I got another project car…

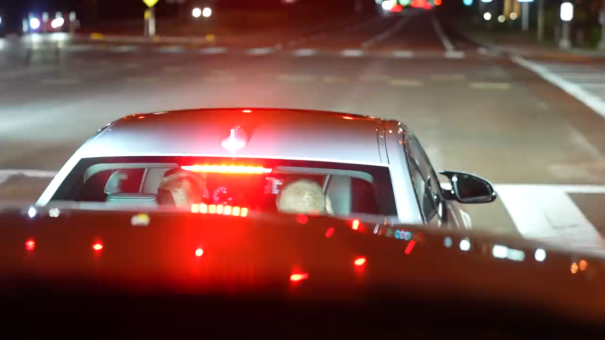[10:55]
You can see the back of their heads pretty well though. You literally can't see them at all.